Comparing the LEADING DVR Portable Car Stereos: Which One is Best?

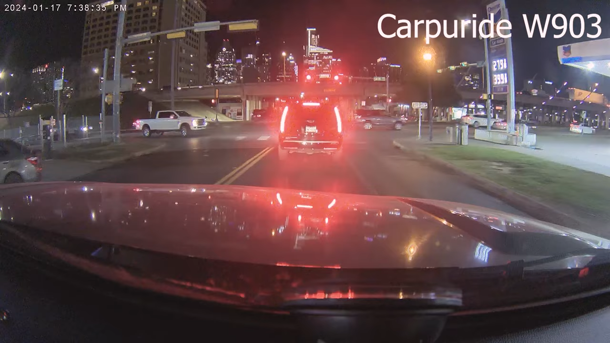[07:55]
Here's the front footage at nighttime. As we creep up to this Cadillac. You can pretty much make out that license plate. So that's pretty solid.
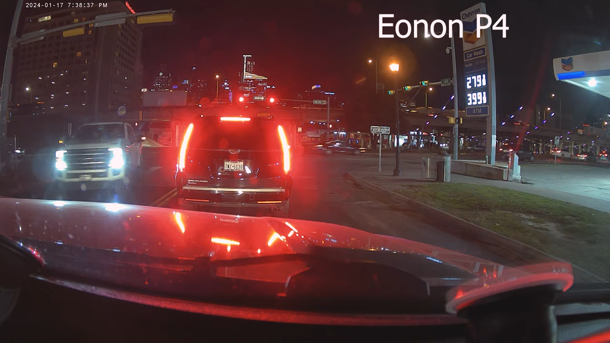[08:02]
And same with the E9 except it's just a lot more contrasty. So the darks are a lot darker. And now we got to do the rear camera.